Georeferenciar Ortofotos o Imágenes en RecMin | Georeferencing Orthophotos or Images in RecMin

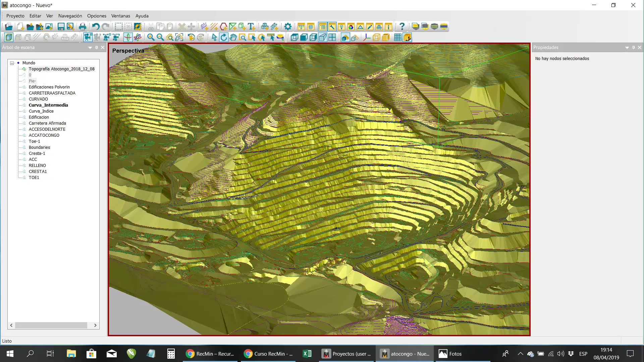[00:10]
En este video te voy a enseñar a cómo georreferenciar imágenes satelitales o ortofotos a la topografía de la mina de tu proyecto. En este caso por ejemplo estás mirando aquí la topografía de una cantera de una mina a cielo abierto y lo que queremos hacer es que esta imagen que estás viendo ahora mismo georreferenciarla y pegarla aquí en el RecMin Pro.
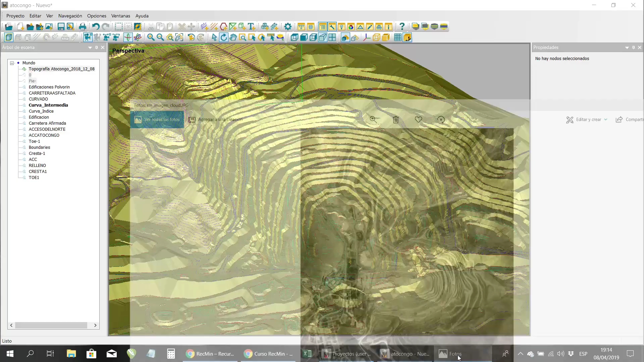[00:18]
Entonces aquí te voy a enseñar cómo hacerlo con el RecMin Pro. Recuerda que el RecMin Pro es el complemento del RecMin Free que es la parte licenciada dirigida para empresas y aquí es donde te voy a enseñar cómo se hace.
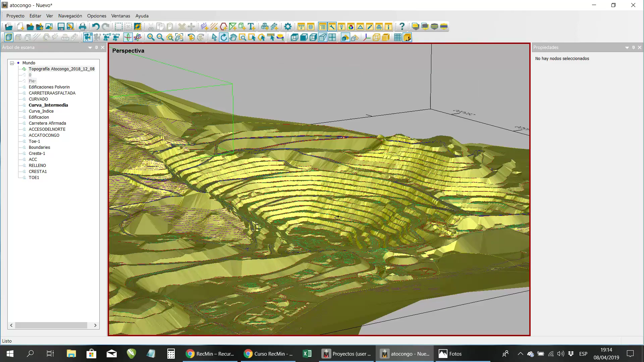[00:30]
Lo primero que tienes que hacer es tener abierta la topografía debidamente triangulada como lo estás viendo ahora mismo y luego tienes que agregar la imagen como lo vamos a hacer ahora mismo.
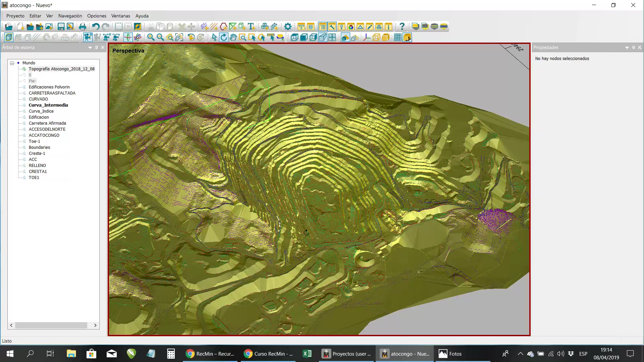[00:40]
Entonces para eso te vas aquí donde dice cargar imagen en el toolbar, seleccionamos la imagen y ya está cargada la imagen.
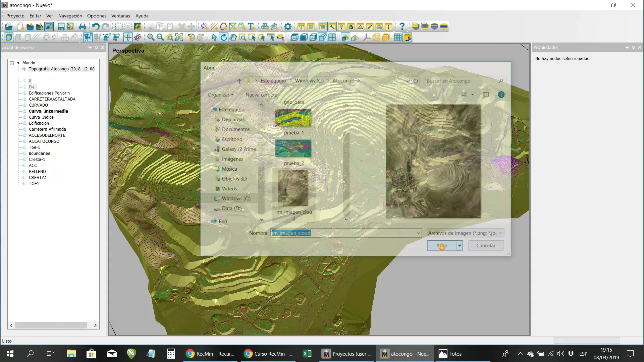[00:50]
Esa imagen tú la puedes seleccionar y la puedes mover si está muy abajo porque aquí por ejemplo en esta parte está perdida entre los triángulos puedes sacarla un poco más arriba.
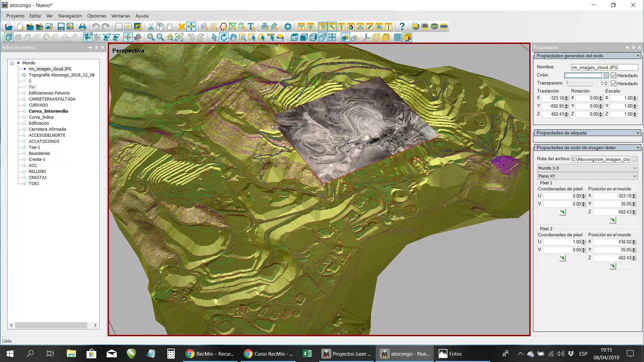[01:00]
Ahí se supone que ya conoces todos los puntos georreferenciados y se te sería más fácil. Muy bien, entonces en este caso voy a buscar o identificar dos puntos que pueda coincidir para poder georreferenciar la imagen. Por ejemplo aquí estoy viendo esta parte curva de la carretera que vendría a ser esta misma que está aquí.
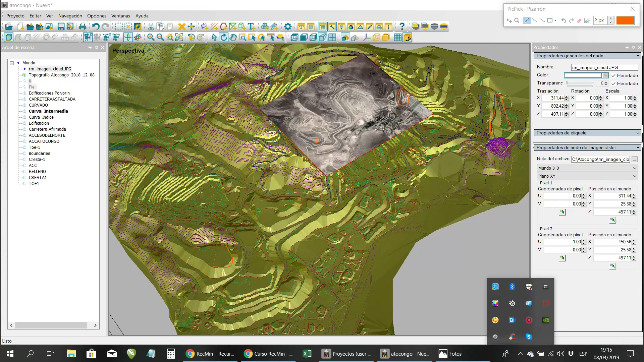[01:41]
No sé si se nota ahí. Y por ejemplo en la parte de acá tengo este que está aquí, este terraplén y creo que sería este que estás mirando ahora mismo. Ok, entonces vamos a tratar de hacer la coincidencia allí.
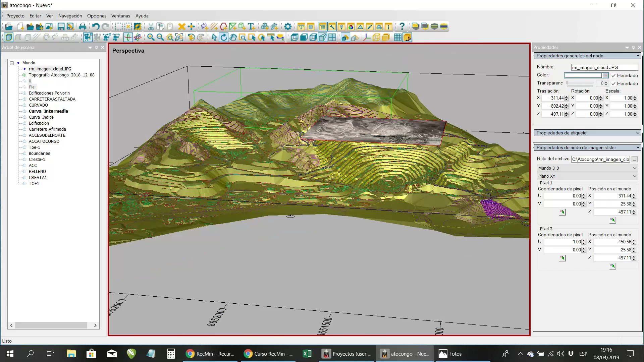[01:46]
Vamos a tratar de voltear la imagen. Por ejemplo aquí vamos a seleccionar la topografía y le vamos a decir invertir normales para poderla poderla identificar. Por ejemplo ahí está. Se ve prácticamente que está, a veces cuando tú inviertes normales los triángulos se ven al contrario.
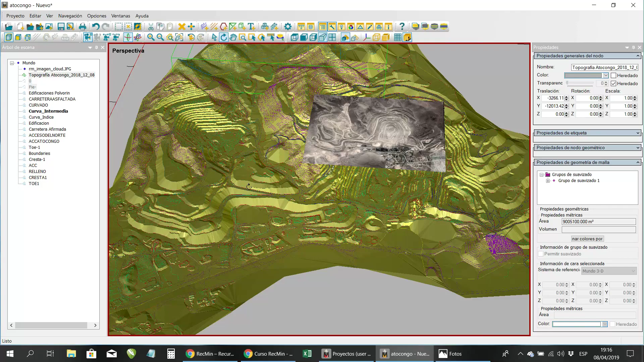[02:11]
Y aquí se ve muchísimo mejor. Muy bien, entonces lo que vamos aquí es utilizar el zoom. Vamos a georreferenciar primeramente este punto, por ejemplo. Ya que necesitamos dos puntos.
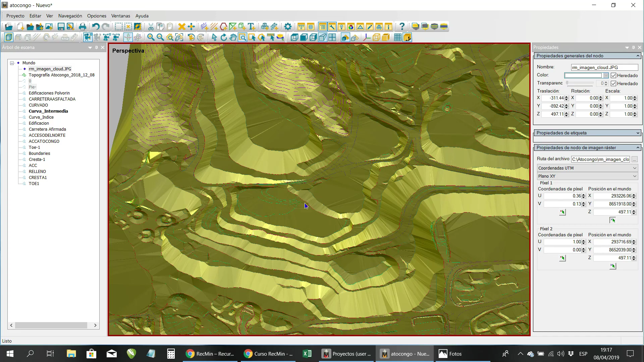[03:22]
Muy bien. Ahora sí. Mira que no ha hecho bien. Hacemos clic.
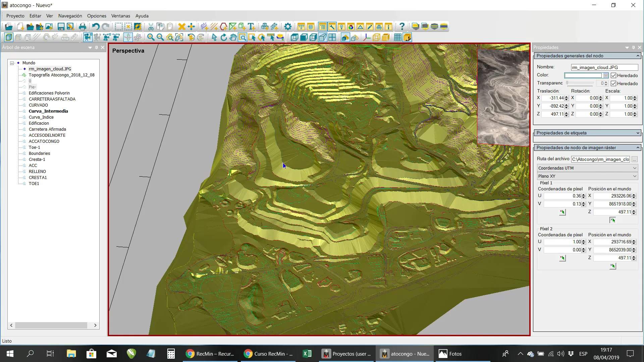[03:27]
Ahí está. ¿Sí? La imagen tiene que moverse definitivamente.
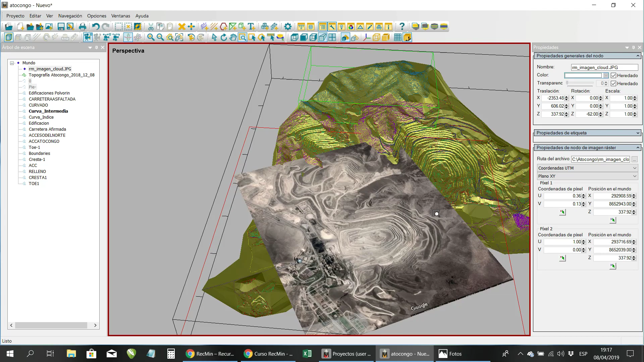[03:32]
¿De acuerdo? Muy bien. Ahora vamos a referenciar la otra parte. Recalculamos límites otra vez y dijimos que iba a ser este punto que estoy señalando ahora mismo con esta curva que está acá ahora mismo.
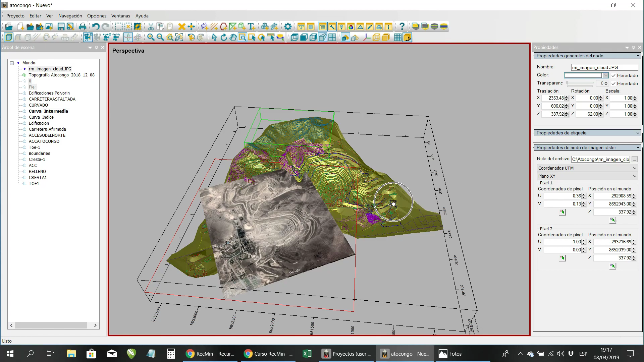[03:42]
¿De acuerdo? Entonces hacemos clic en el segundo pixel. Nos acercamos acá. Hacemos clic. Ya está. Ahora sí vamos por el siguiente punto que es el punto del T3 y por ejemplo vamos a seleccionar ahí. ¿De acuerdo? Ahí está.
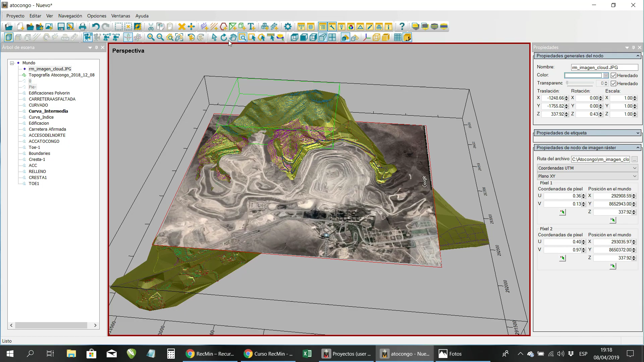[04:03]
Entonces vamos a mirarlo en 3D. Obviamente se tiene que ir ajustando esto mucho más. Ahí está. Al parecer ya está coincidiendo. ¿No? Mira. Se trata de ver que ahí está coincidiendo. Entonces en este caso yo he tenido suerte que prácticamente coincidió la primera. A veces hay que mover si es que algún punto no te convence y quieres mover un poco más. Pues puedes utilizar nuevamente otra vez el pixel para poder hacerlo coincidir. Hasta que coincida. ¿No? Muy bien. Ahí está. Entonces lo que vamos a hacer ahora es ya pegar la imagen con el T3.
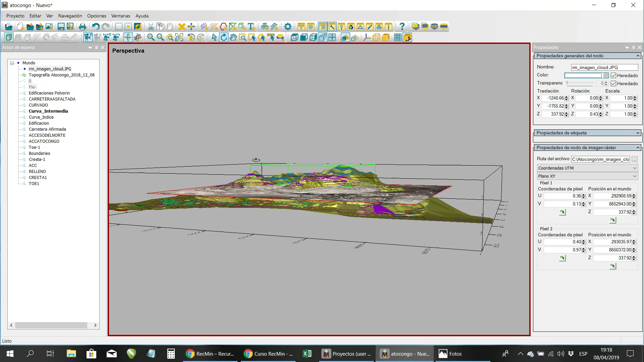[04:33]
Eso es muy fácil. Simplemente selecciona la imagen otra vez.
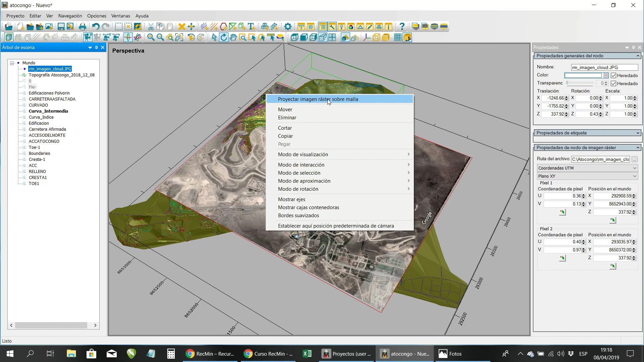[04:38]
Clic derecho y dice aquí proyectar imagen rastar sobre malla. Hacemos clic allí. Seleccionamos la malla. Acuérdate que cuando sale la flecha verde estás para seleccionar. Clic allí. Y listo. Ya estaría.
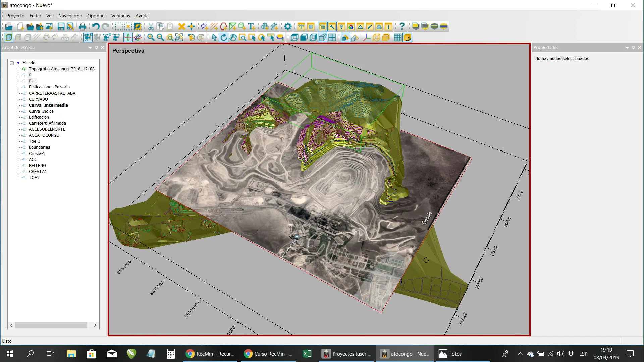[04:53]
¿De acuerdo? Tienes que hacer bien el clic para que la imagen se pegue. Ahí está.
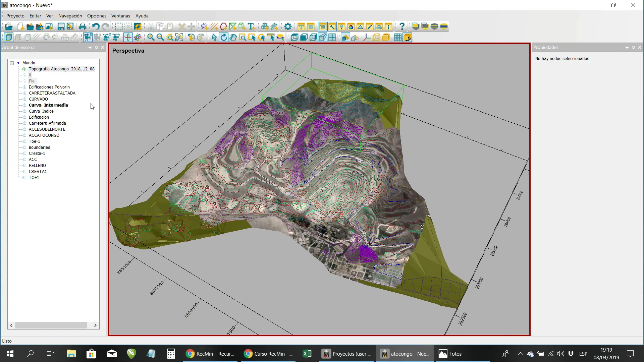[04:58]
Podrías apagar si quieres las curvas de nivel. Y solamente te queda la triangulación.